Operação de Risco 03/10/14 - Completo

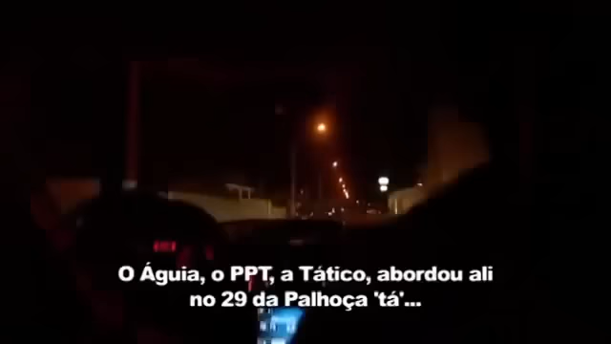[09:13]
As viaturas se deslocam em alta velocidade.
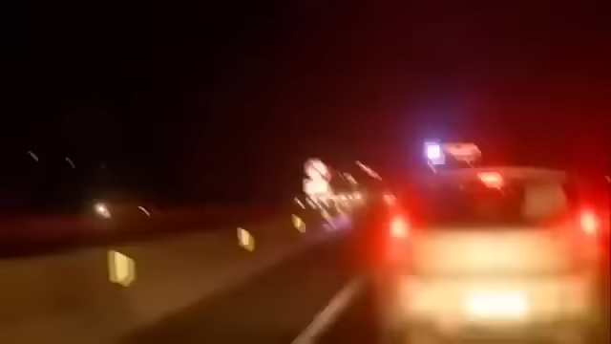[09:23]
Pelo rádio, as equipes recebem as coordenadas.
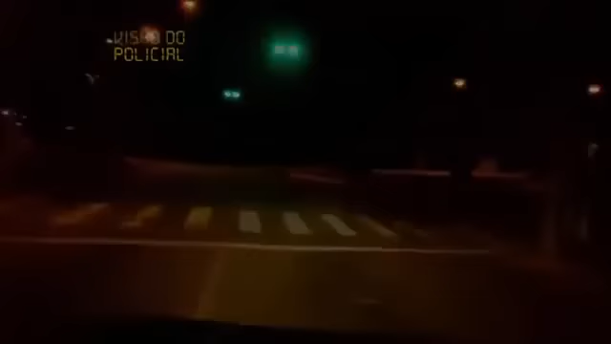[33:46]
Estou bem próximo já, logo fazendo a curva.